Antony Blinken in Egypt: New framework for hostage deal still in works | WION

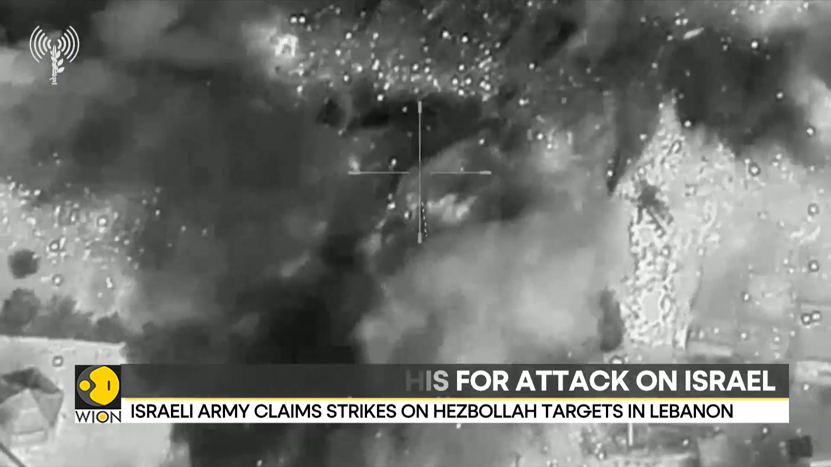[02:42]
It is said to show strikes on Hezbollah targets inside of Lebanon.
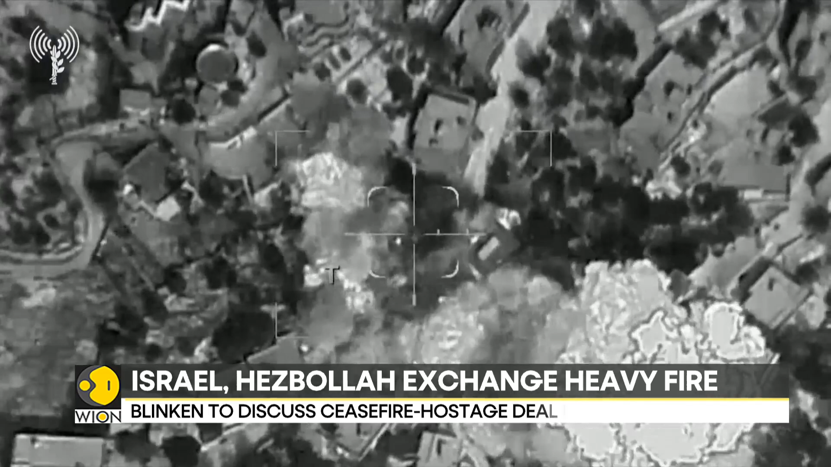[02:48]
And our correspondent Jody Cohen tells us more about the U.S.